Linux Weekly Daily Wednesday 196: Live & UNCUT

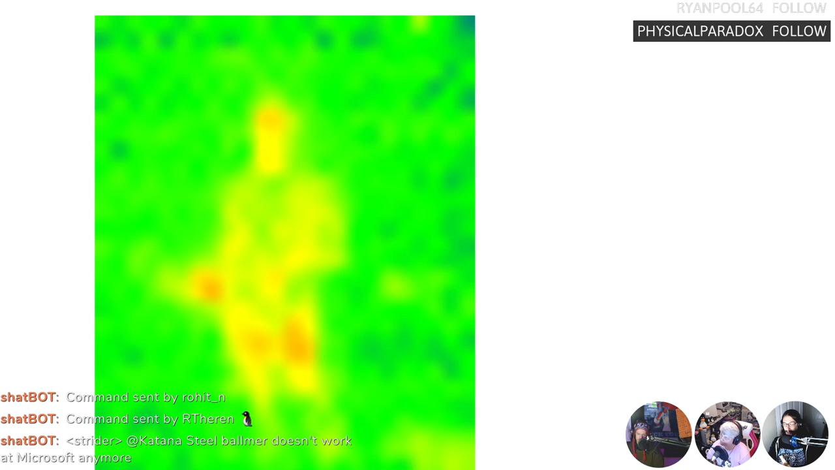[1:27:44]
on the optical camera on the thermal camera we're looking at
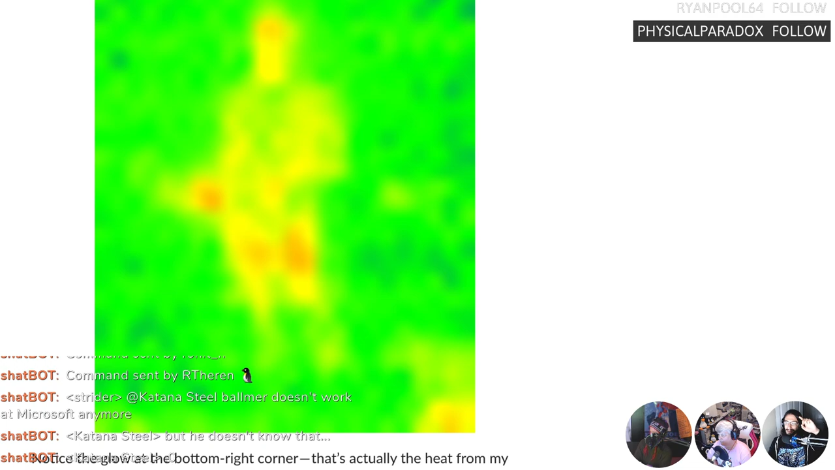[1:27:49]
this right now though um that's the thermal camera yeah yeah on the thermal camera